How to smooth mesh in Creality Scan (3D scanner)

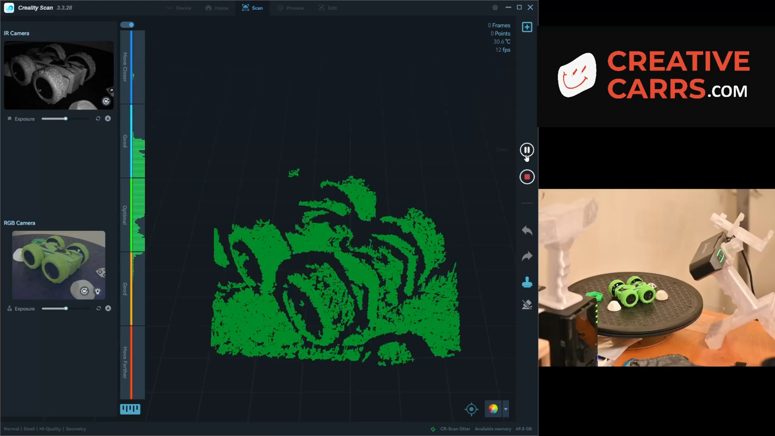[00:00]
okay welcome back i just wanted to showcase the mesh smooth feature now and creality scan
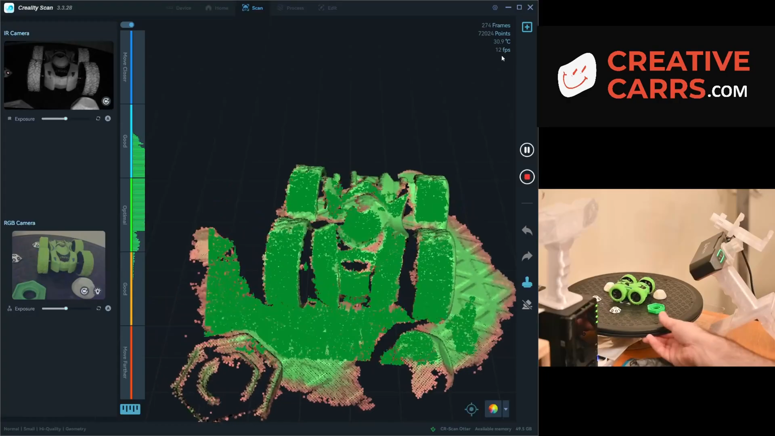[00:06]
because i i think it is useful but it does have some cautionary
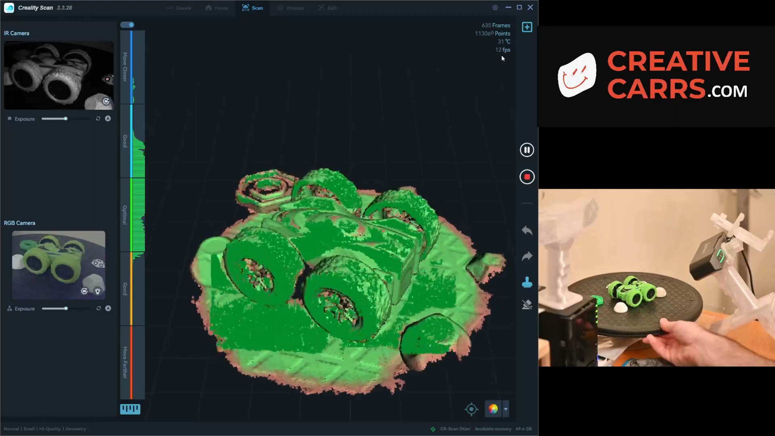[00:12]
aspects to look out for in terms of detail but let's get another one of my kids toys that they had laying around in typical fashion if you've watched some of my other videos i like
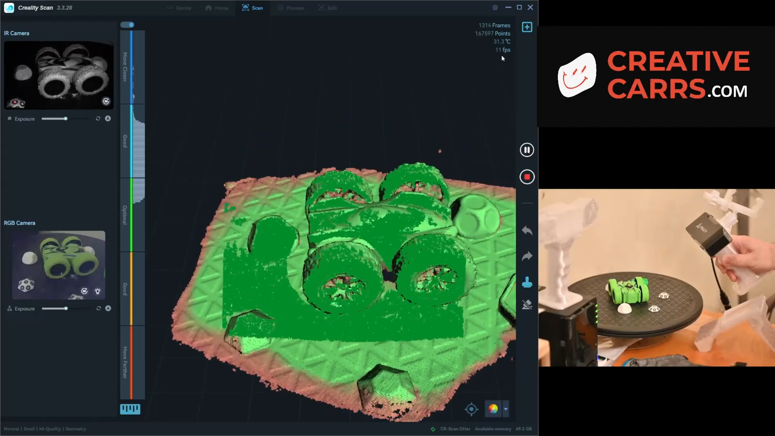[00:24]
to do a couple of revolutions on the turntable and then freehand to try and capture some more detail both above and at a lower angle
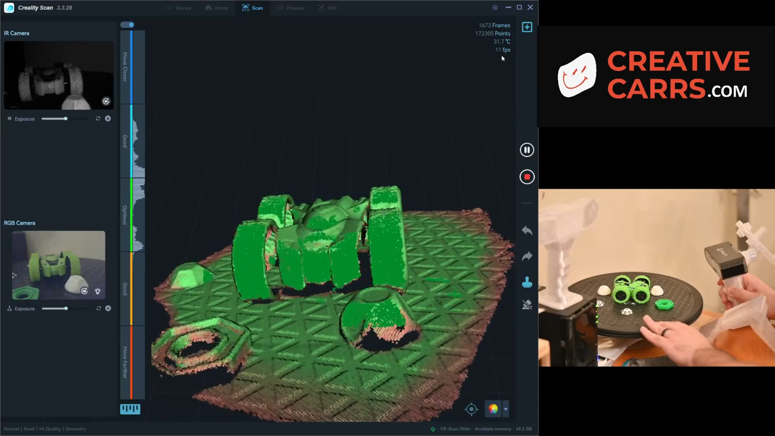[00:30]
because i find that usually produces the the best amount of data and minimizes the noise and the data to begin with
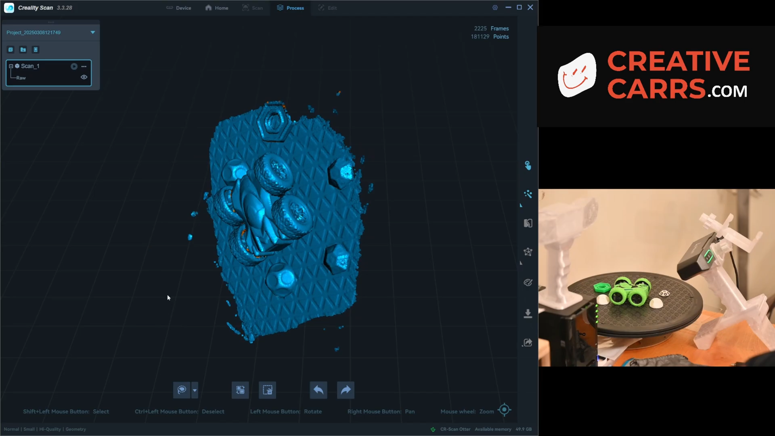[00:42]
so then we'll we'll go through and we'll take out a lot of the stuff that i don't want to spend the computational
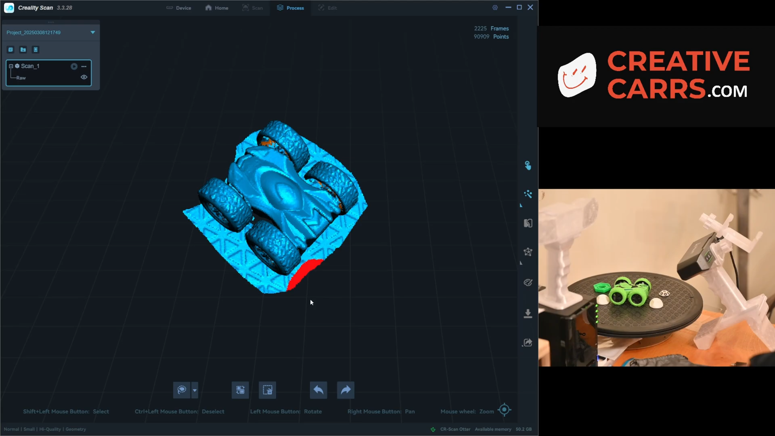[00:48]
power and time on and then we'll optimize the point cloud so that it has the highest resolution
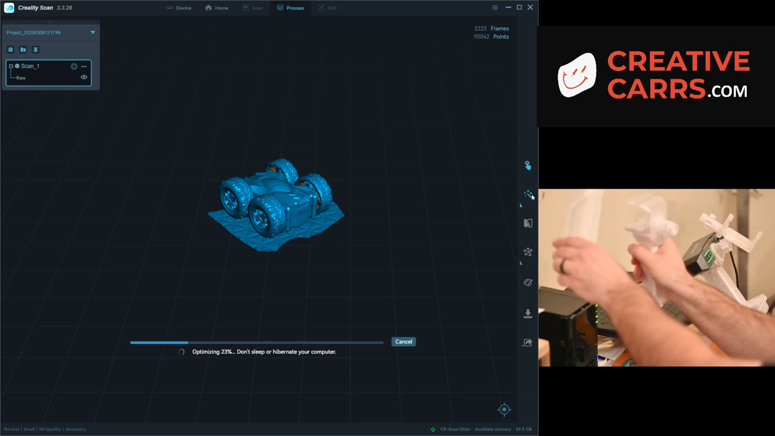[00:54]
and sensitivity off on the right wire while we wait you can see some of the other projects i'm